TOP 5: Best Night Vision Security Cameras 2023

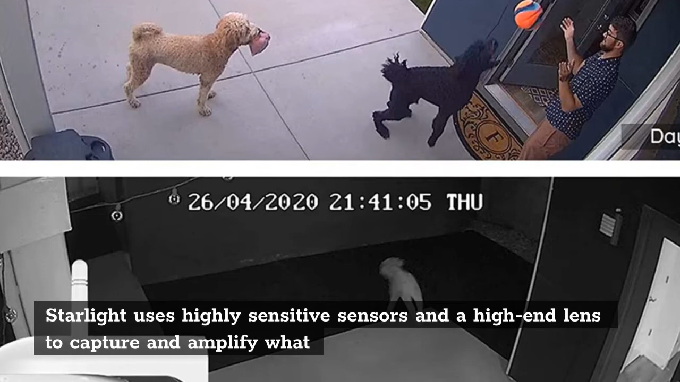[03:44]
Starlight uses highly sensitive sensors and a high-end lens to capture and amplify what little natural light is available, maintaining high definition with very little infrared light.